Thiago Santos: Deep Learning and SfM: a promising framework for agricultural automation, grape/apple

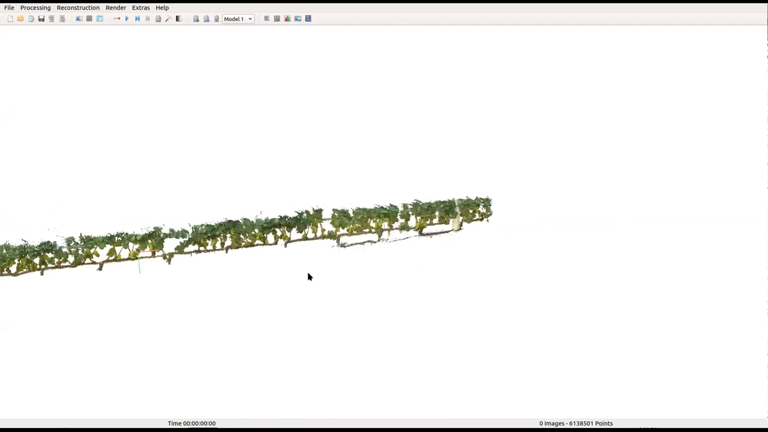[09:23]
So, with 3D model, we're trying to recover structure. So, find where in space you can find the elements that we are interested about. For example, for yield estimation, you are interested in the type of fruits, of course, and precision agriculture applications. We are also interested in seeing the variation in the number of fruits across the space,
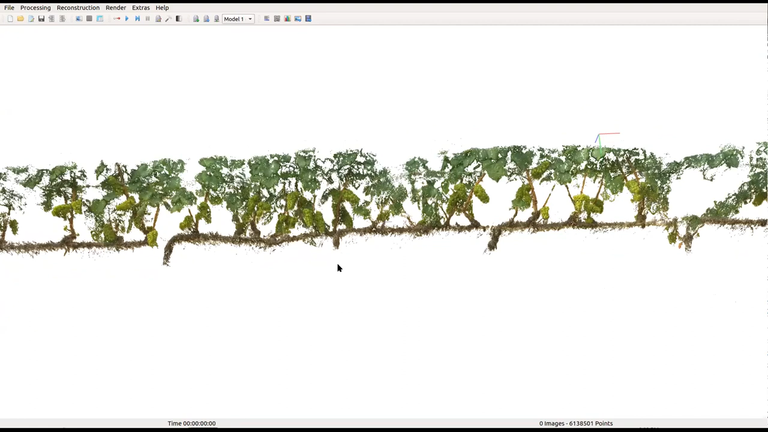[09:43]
and try to refer regions or zones that need more attention or different treatment. And, of course, this information is useful also for automated navigation and path planning for robots and, of course, for phenotyping, for example.
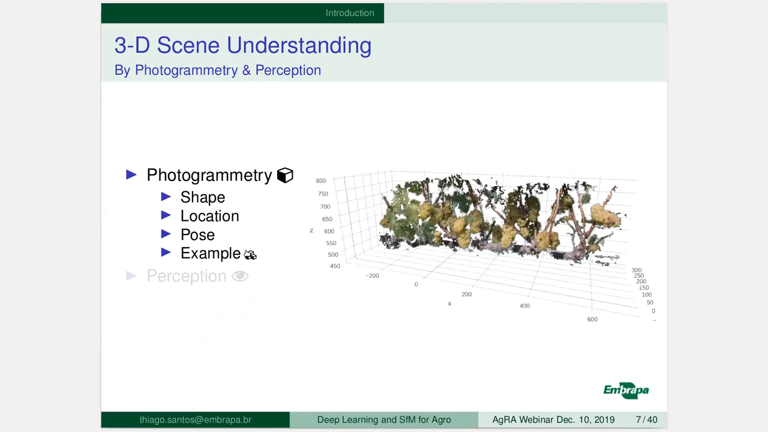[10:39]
And, again, concerning perception. So, in perception, we are trying to segment and classify what we are seeing in the scene. So, we also try to infer where are the objects that we are interested about, if they are in the scene, where they are.
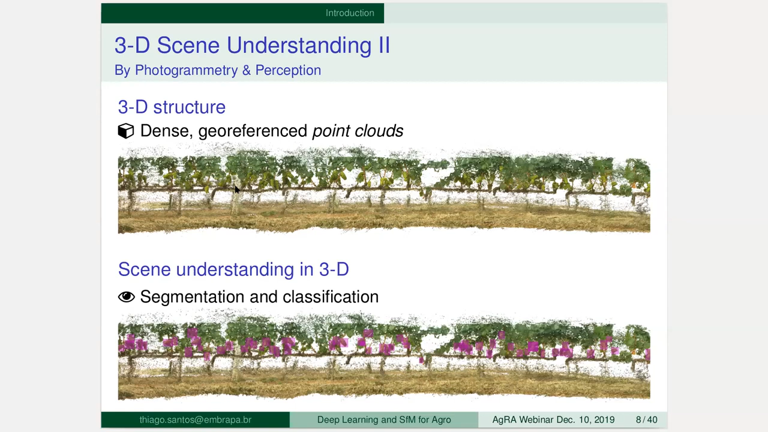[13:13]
and in full 3D understanding, we would like to to segment and classify such 3D models and try to infer the parts and the elements inside the scene, inside your plot, your orchard.
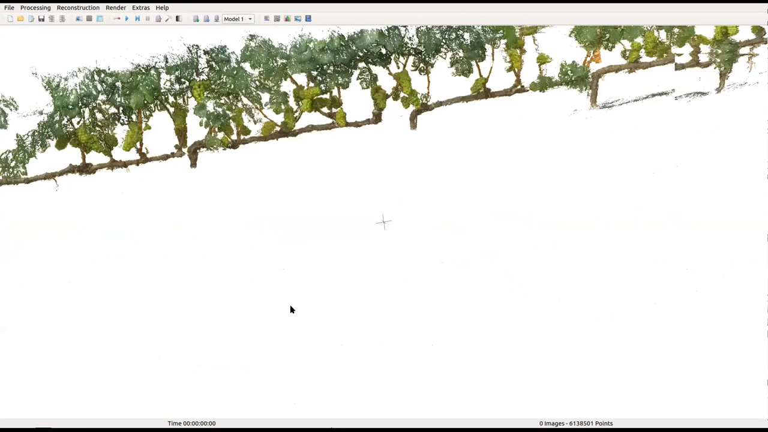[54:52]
so for for the grapes roll uh i have uh showed it to to you in the beginning of the presentation and and you can see uh here that we can easily uh recognize uh the bunches and of course you have volumetric uh information uh in this point cloud once you have segmented properly uh the grapes you can uh
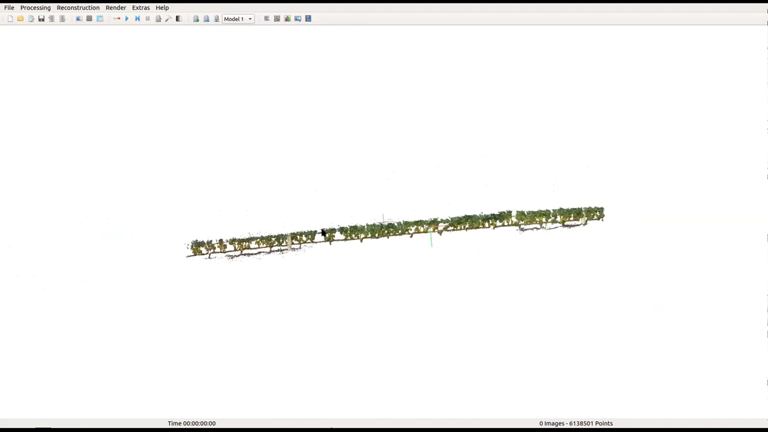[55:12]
perform uh measurements like uh trying to find the
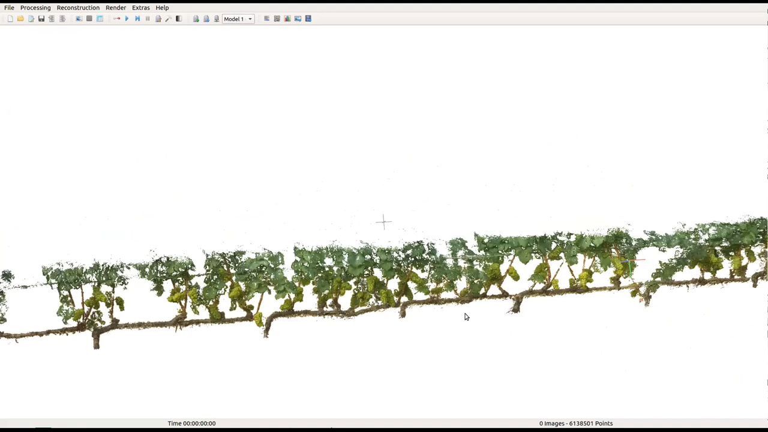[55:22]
the uh the the volume of the grape bunch and and so on and this is uh just a strut from motion and over stereo uh applied for
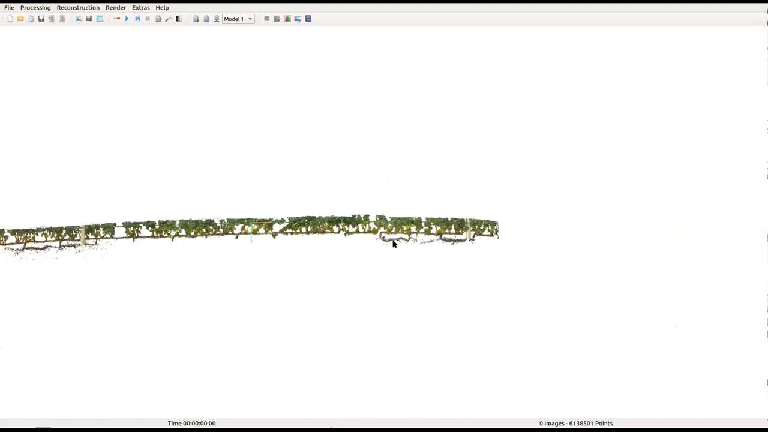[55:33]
uh a video sequence so we just attach it on rgp camera in the service card and just
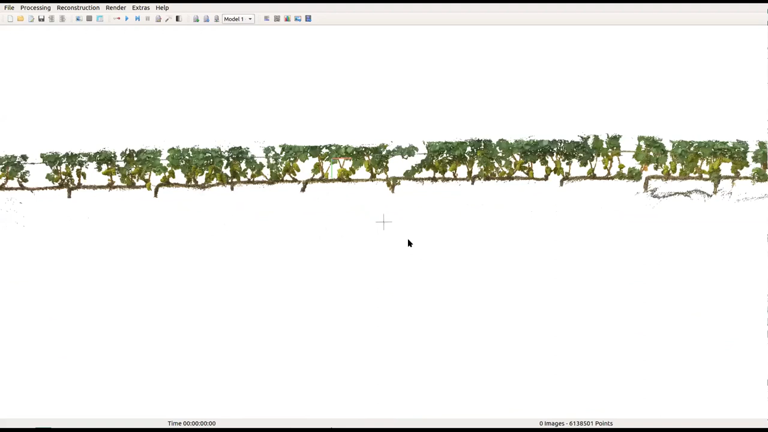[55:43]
move it move it in the roll
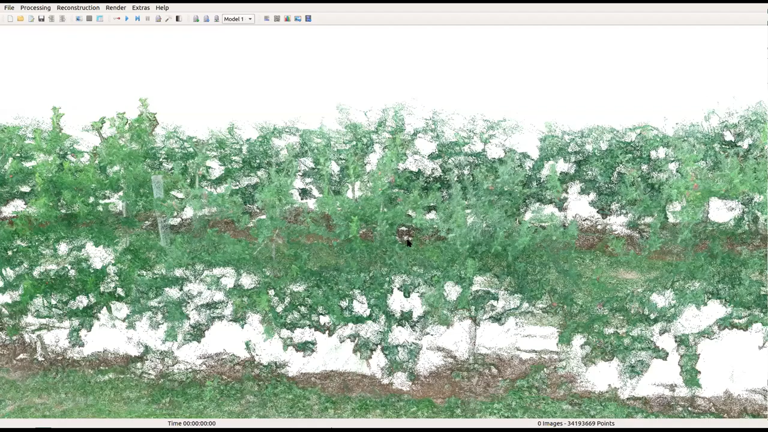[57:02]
and now yes there we go okay yeah so here we have the orchard row
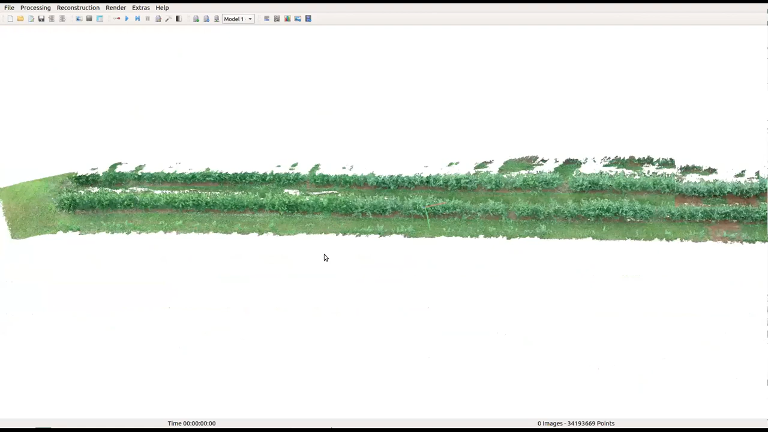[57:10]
here uh
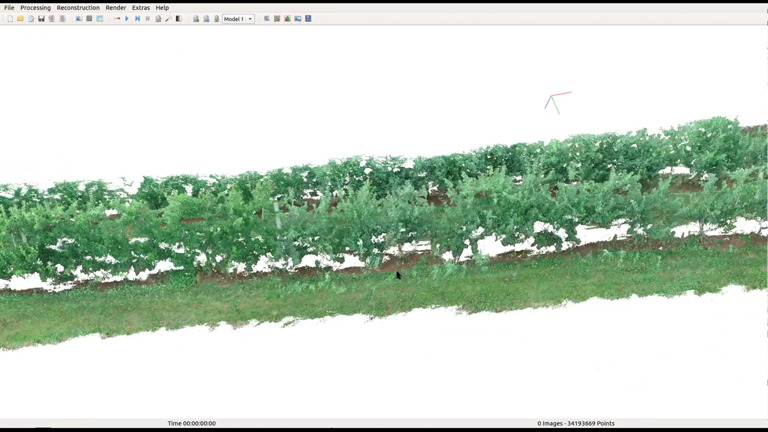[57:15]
and you can see here uh in the middle of the point cloud you can see uh
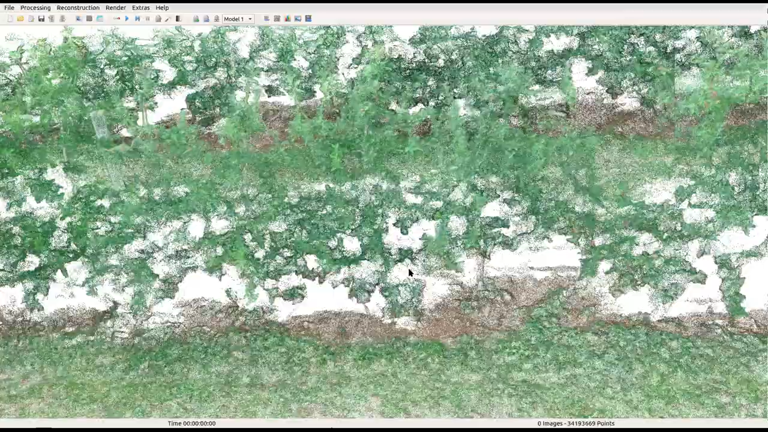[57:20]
some um some the small red balls of course uh uh uh uh the apples okay
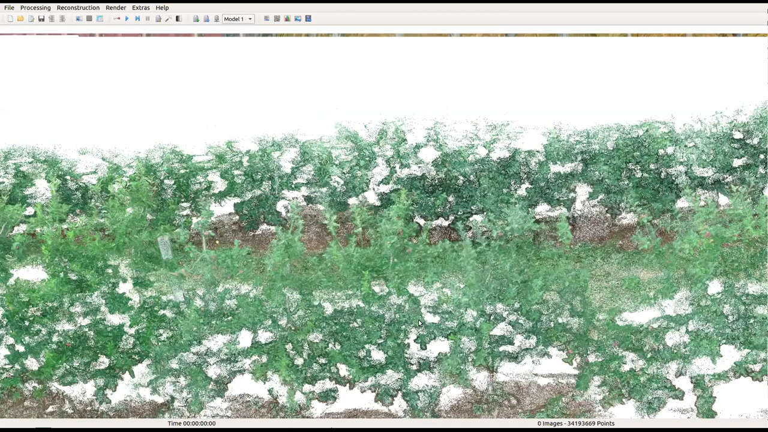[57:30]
so you have a lot of 3D information uh in such kind of models so if you are
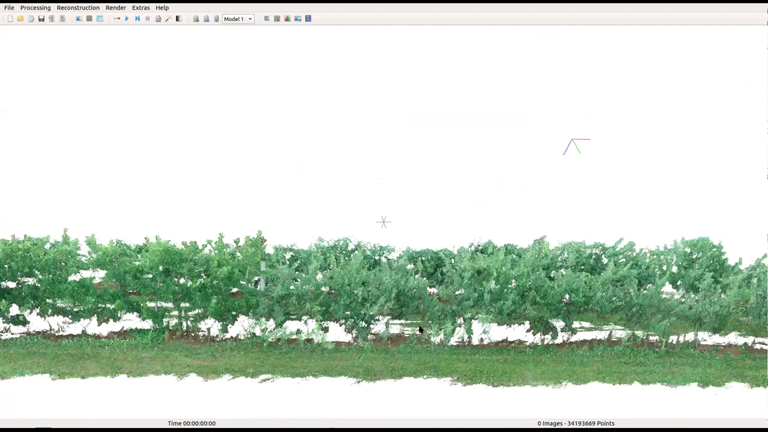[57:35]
okay uh uh uh this is the uh the example using the drone images uh let's go back to the presentation